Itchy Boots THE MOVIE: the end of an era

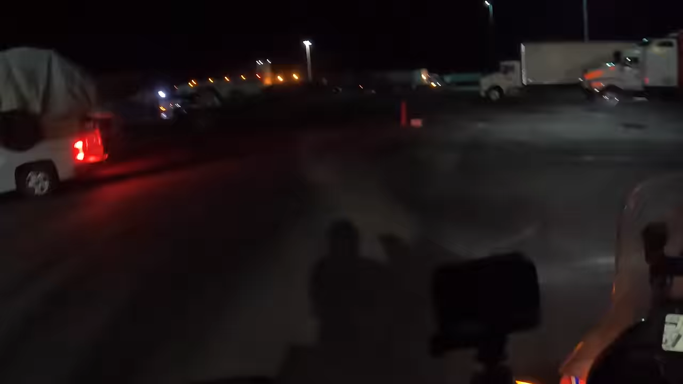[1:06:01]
It is 1:10 in the morning.
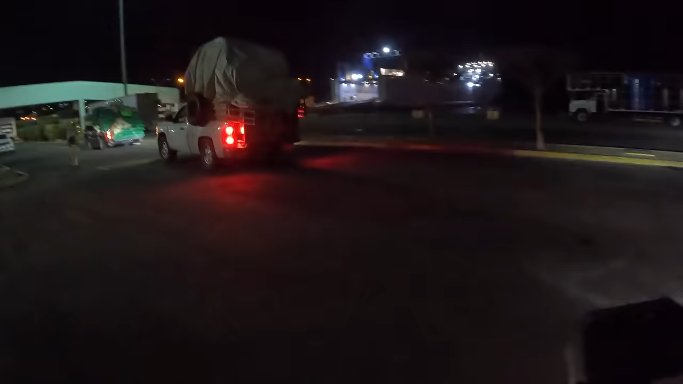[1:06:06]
I have waited here for 3 hours. I sat on the little curb there.